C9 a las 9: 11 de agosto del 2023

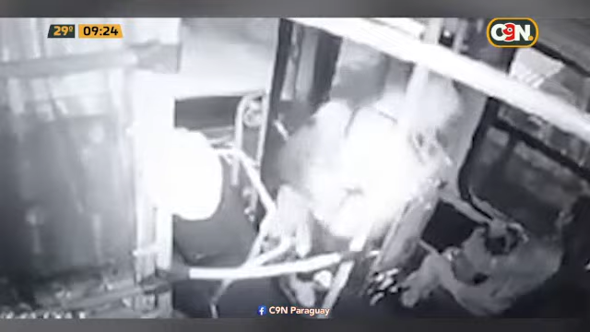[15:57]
Estos pasajeros que vivieron una pesadilla en la zona de Itagua,
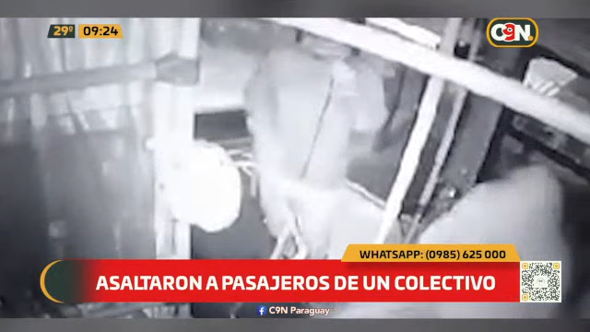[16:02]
malvivientes, subieron a esta unidad, abordan la unidad y evidentemente hacen lo suyo. Empiezan a despojar de sus pertenencias a los pasajeros. Y hay una señora que con el paraguas reacciona contra dos malvivientes. Reacciona con el paraguas y todo.